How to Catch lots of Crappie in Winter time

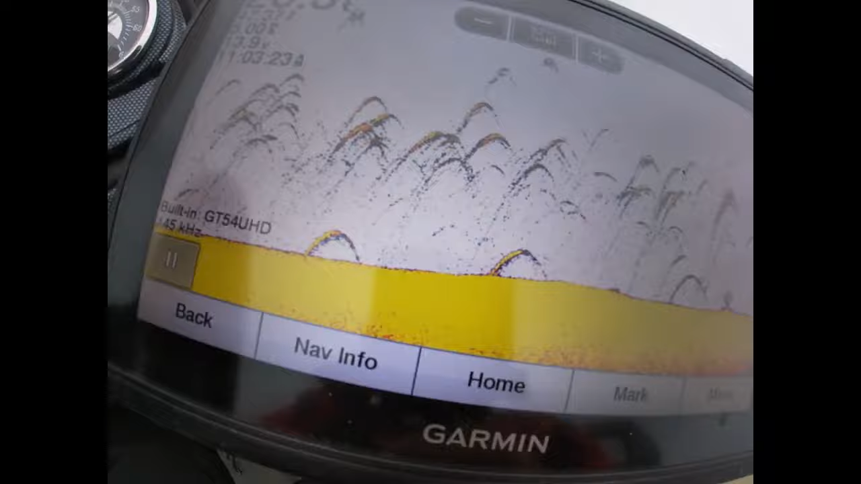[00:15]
We may have to come back and fish these. That's a lot of suspended crappie right there.
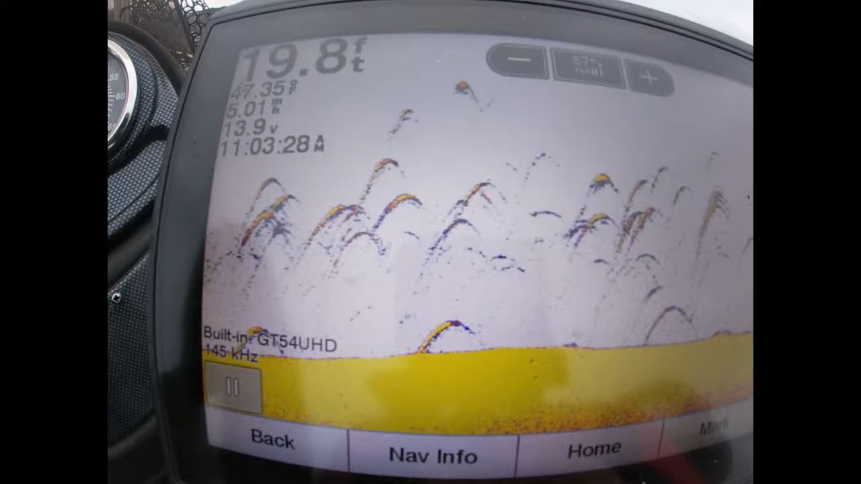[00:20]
On screen: water 47.35°F
Another good crappie right there. Boom. Another good slab.
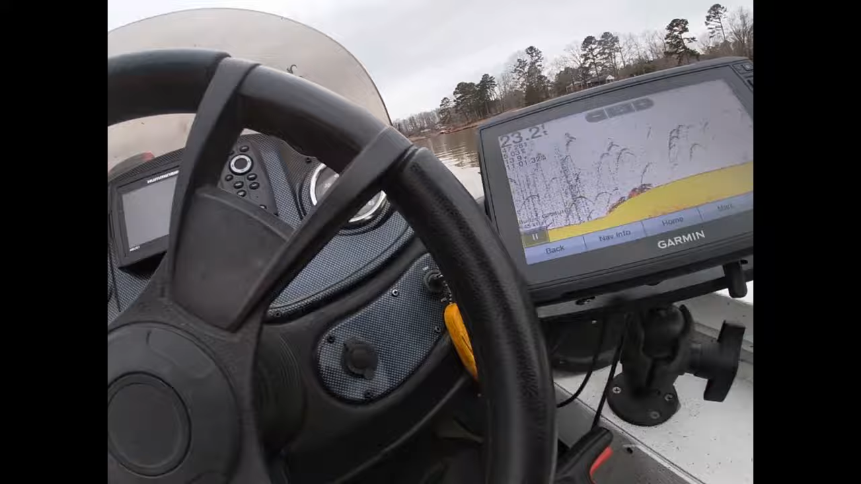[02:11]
So we're mainly looking for these individual
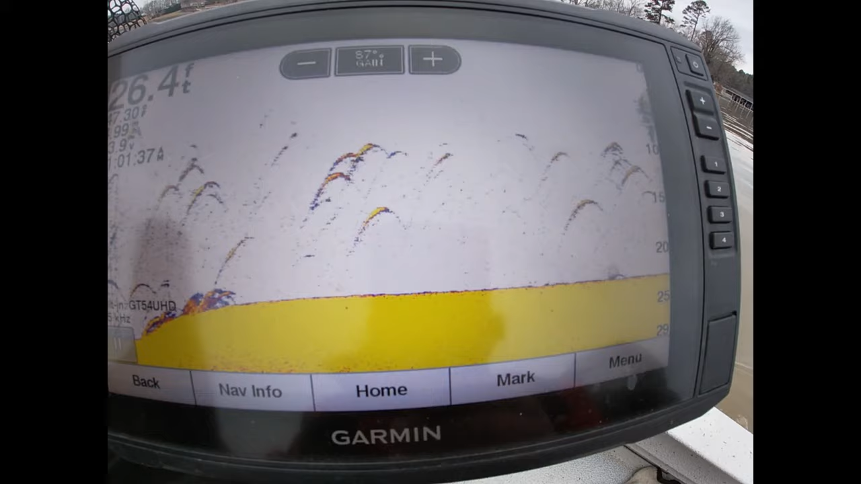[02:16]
On screen: depth 26.4 ft
marks here.
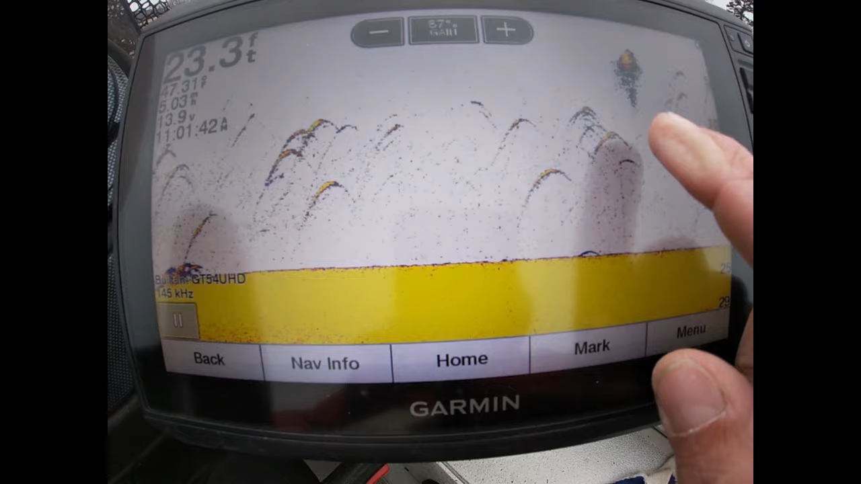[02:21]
On screen: depth 23.3 ft
That's probably a crappie up there. There's some shad here.
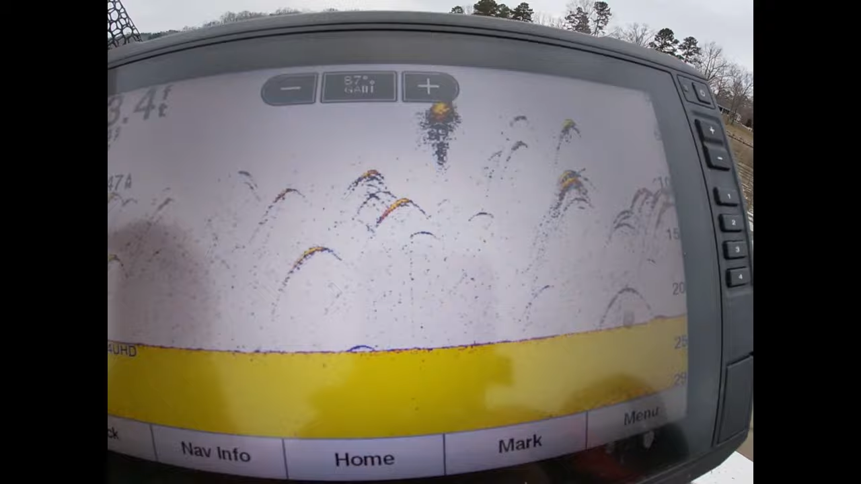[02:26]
And that is probably a group of crappies there, more than likely.